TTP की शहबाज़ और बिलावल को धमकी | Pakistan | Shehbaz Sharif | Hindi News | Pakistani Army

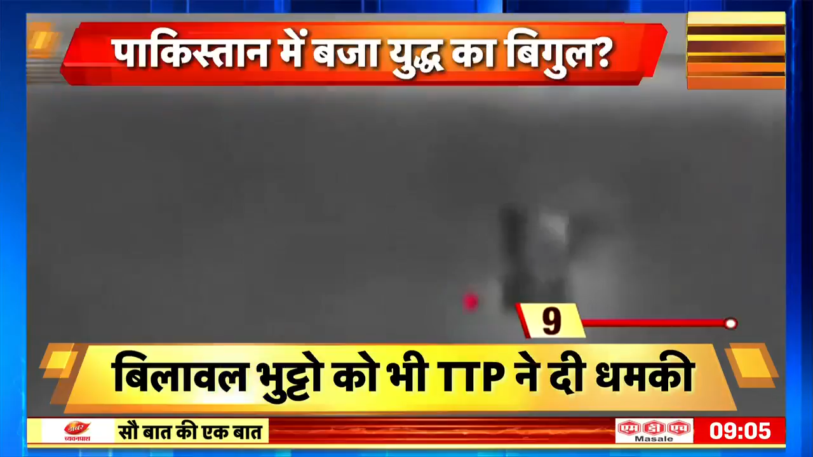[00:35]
स्नाइपर राइफल से सुरक्षा बलके जवानों को ढहर करते दिखाई दिये जबकि इसी वीडियो के एक दूसरे हिस्से